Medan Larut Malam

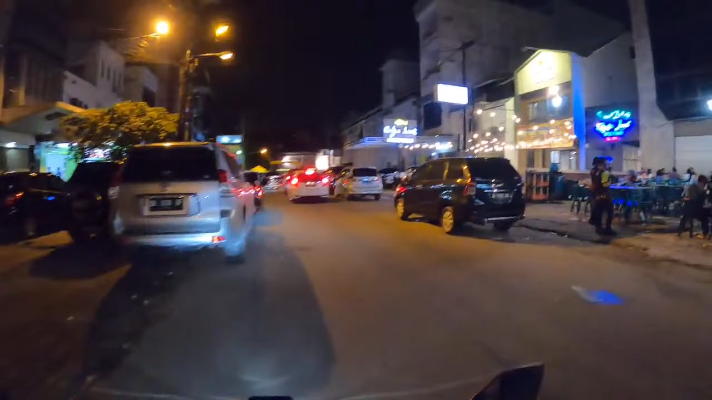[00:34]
sekitaran nih, jalan apa ini nih tadi nih, habis dari jalan Wajir ini. Kok lama kali nih koneksi videonya ya?
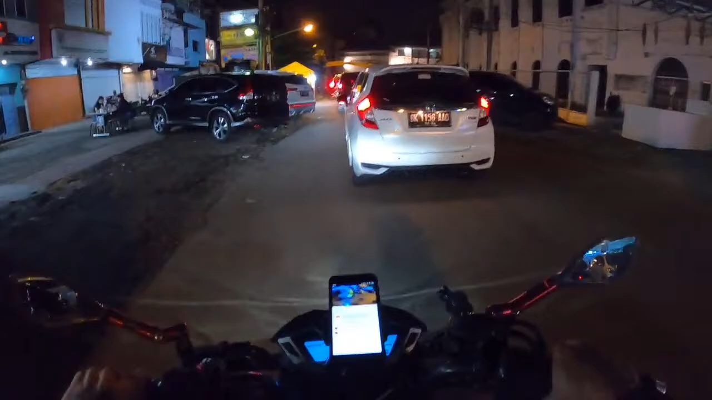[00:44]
Nah, ini dia udah connect ya. Selamat malam semuanya, selamat malam.
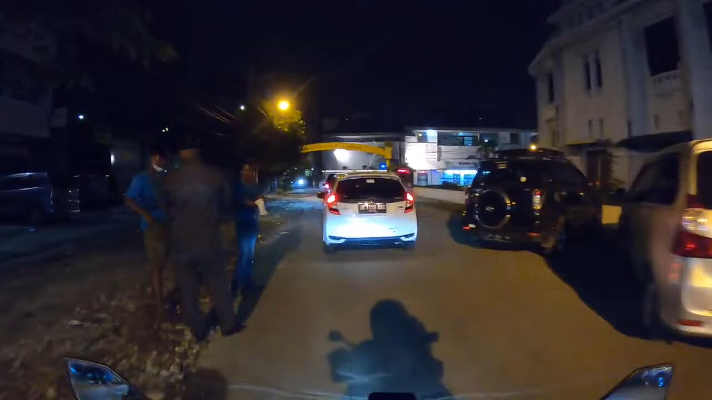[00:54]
Ini saya lagi di Jalan Wajir, mau ke sekitaran Lapangan Merdeka lagi lah kita duduk dulu.
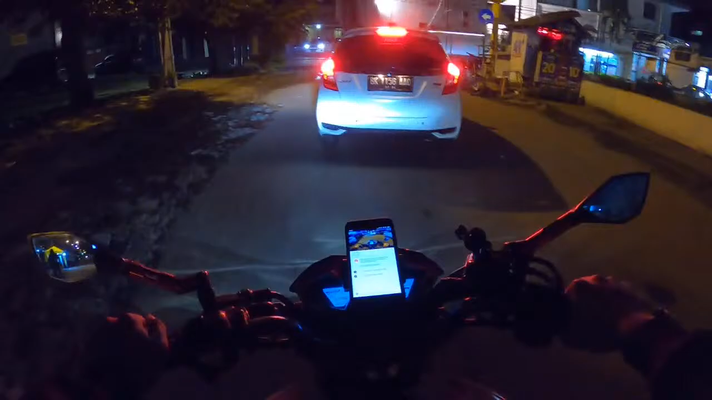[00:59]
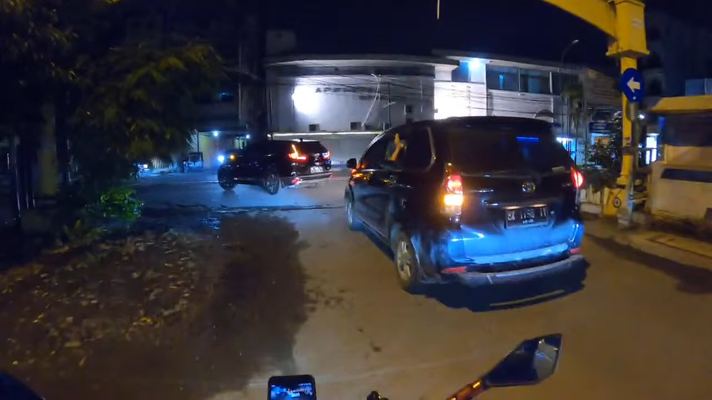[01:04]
Ini disuruh ke kiri, berarti kalau lurus boleh kan?
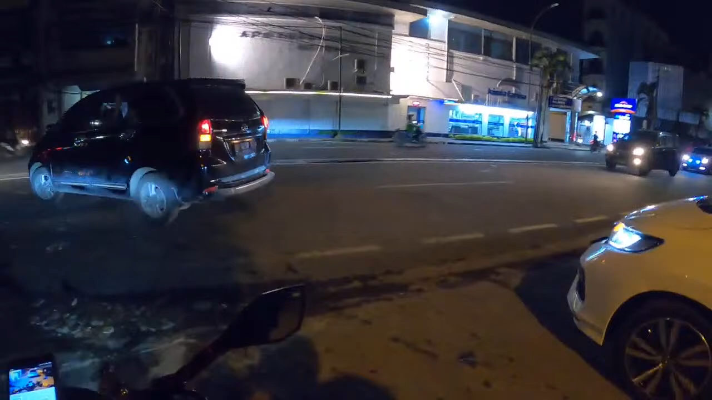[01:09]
Ini ada polisi tidurnya kah atau ada apanya nih? Kayaknya udah nggak ada lagi ya.
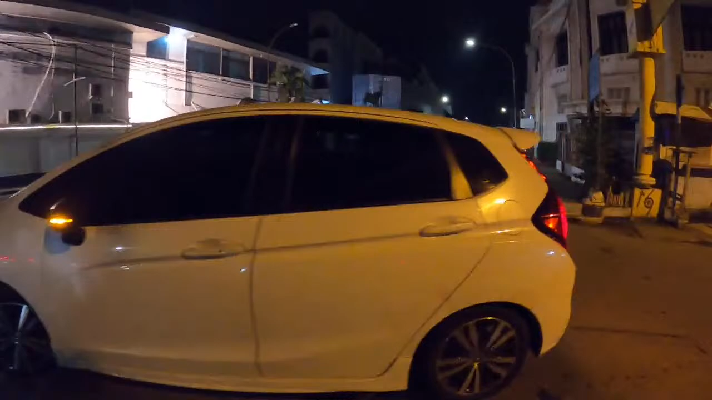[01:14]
Bisa dinaikkah ini?
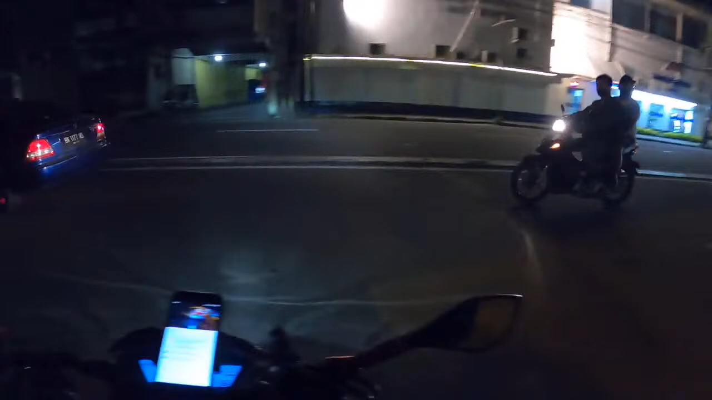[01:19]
Apanya nih?
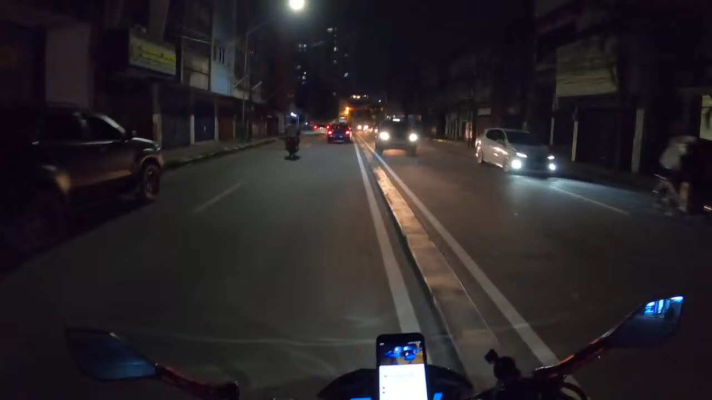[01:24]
Oh, ininya kok kandas sekali ya? Polisi apa namanya nih? Polisi tidurnya nih.
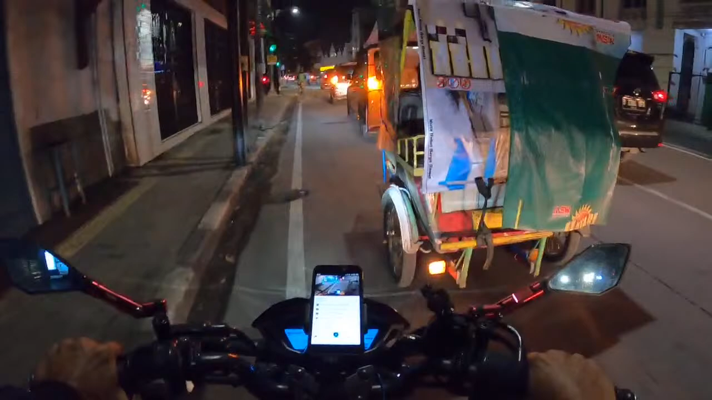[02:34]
Nurul Jamil lagi di Jalan Palang Merah. Nah, mau ke arah Lapangan Merdeka. Di tempat ini banyak orang apa nih?
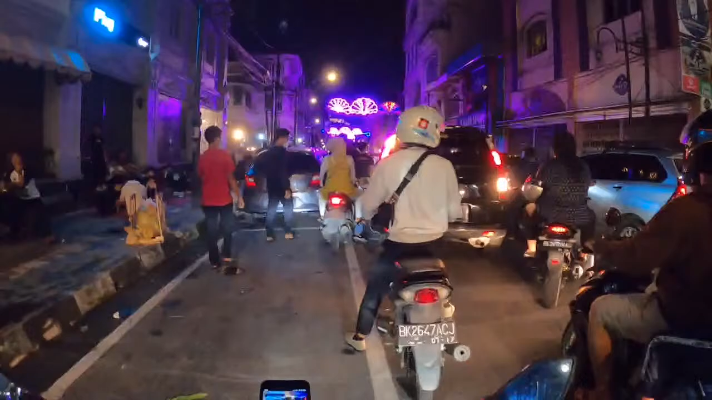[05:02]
Oh ini, oh Bapak, awas lah. Awas, awas Kak, awas.
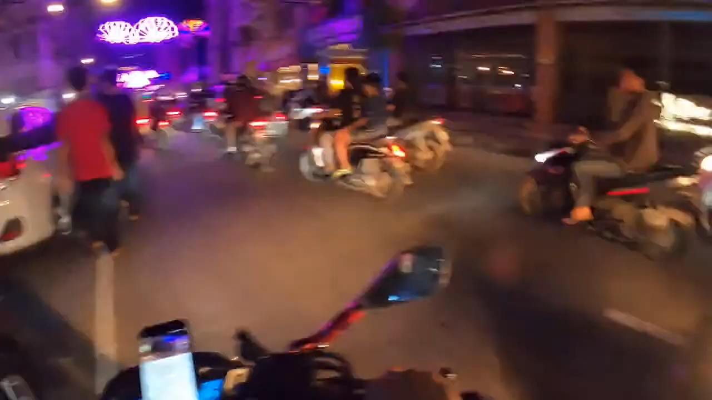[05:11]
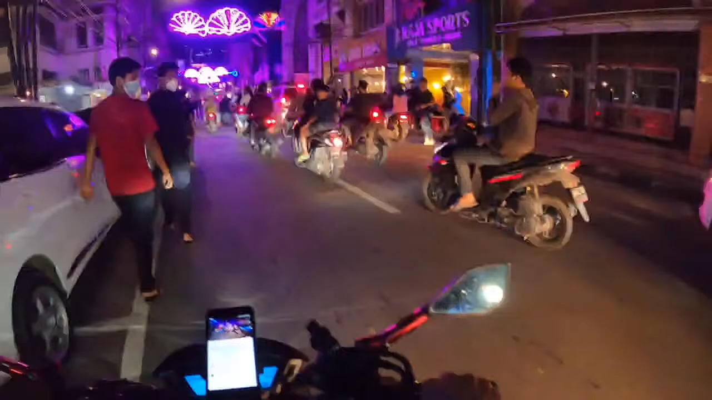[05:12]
Ada orang mau ditabrak itu tadi. Kakak itu mau parkir, di belakangnya rapat ada kereta. Boleh, jangan nongkang doang.
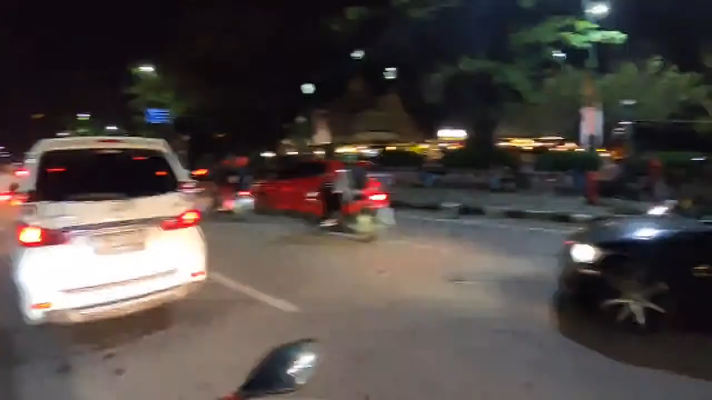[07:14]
Aku mau mutar dulu nih, mau mutar kawan-kawan ya. Jadi kita mau ini ya, duduk-duduk di lapangan mereka aja lah dulu di lapangannya.
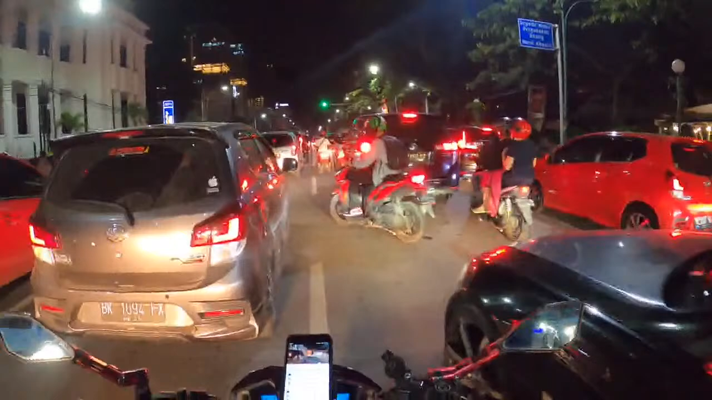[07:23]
Di jalan pun macet-macet gini ngapain kita ini? Di jalan kita pun kayak gini ngapain ya kan?
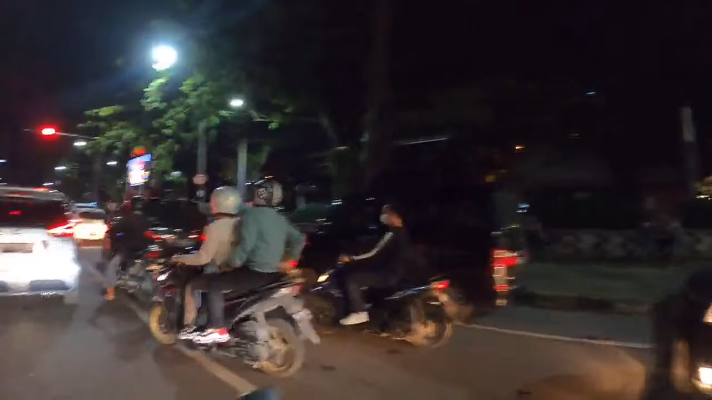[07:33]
Lampu merah kasih jalan.
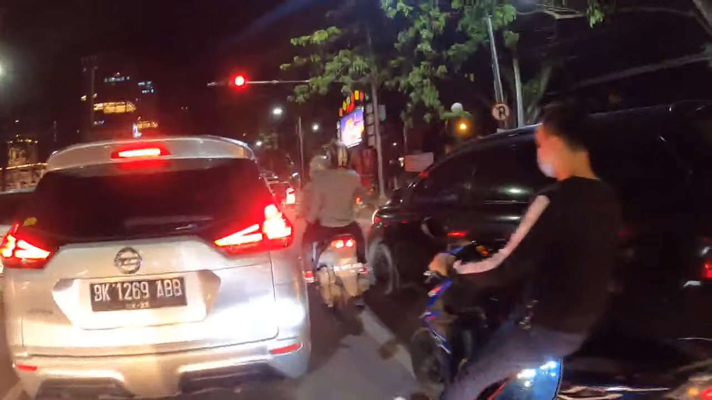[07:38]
Tempat sepeda motor ada di depan.
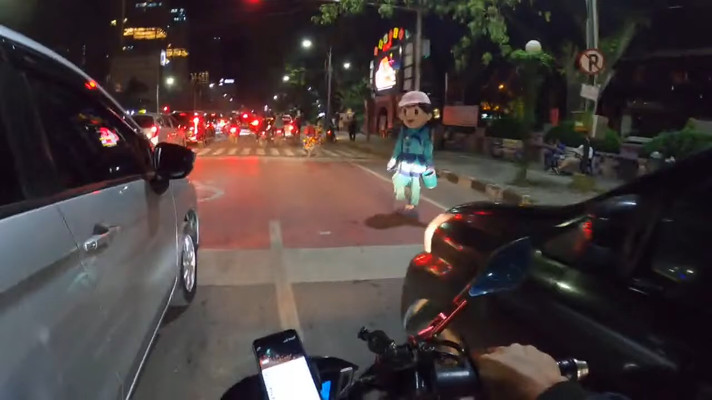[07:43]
Weh, aku takut nengok kayak gini, galak. Oke, ini tempat lampu merah ya.
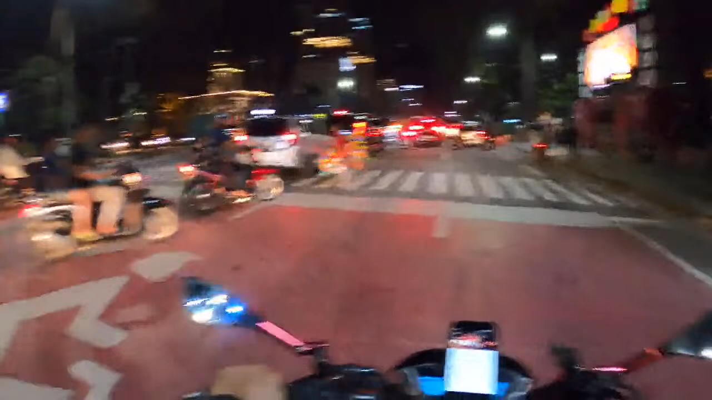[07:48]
Terus mana lampunya yang mau ditengok?
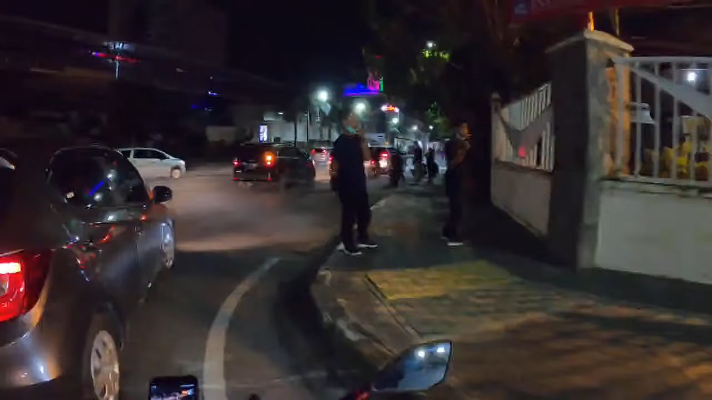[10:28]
Hati-hati kalian yang lewat dari sini ya, kalau knalpot ini ya, knalpot racing ya, banyak pak polisi nyetopin kayak gitu.
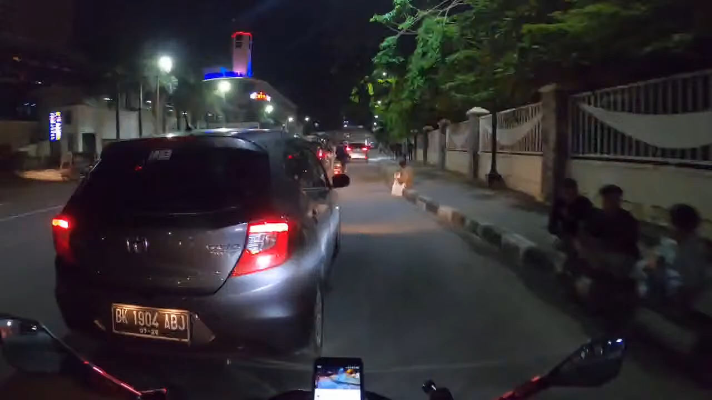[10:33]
Hati-hati ya kalau lewat Lapangan Merdeka ya, bukan hati-hati sih ya,
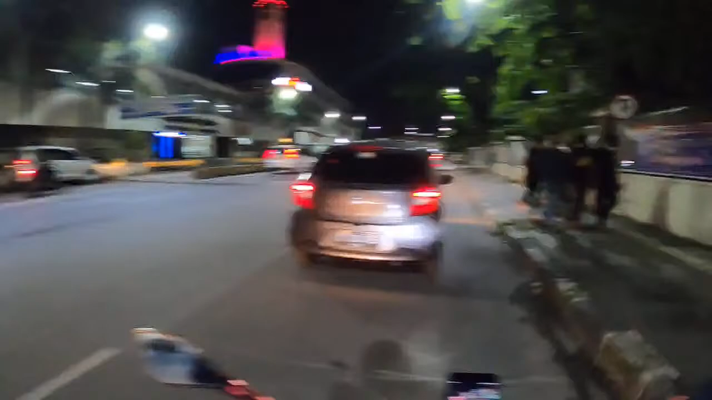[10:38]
ya kalian sih pakai knalpot racing, memang racing.
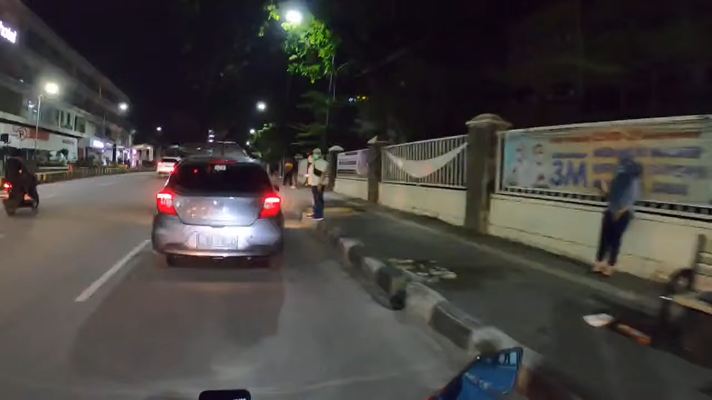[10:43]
Jadi itu kulihat tadi banyak orang yang kena tangkap, banyak yang di stop. Ya biasanya di daerah sini sih wilayah itu ya, apa namanya,
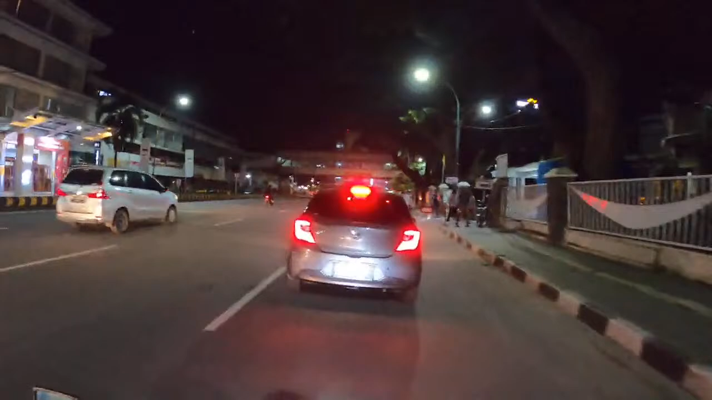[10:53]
knalpot biasanya di sini. Oke, kita masuk dulu. Ha, ini banyak pak polisi. Pak polisinya banyak di sini.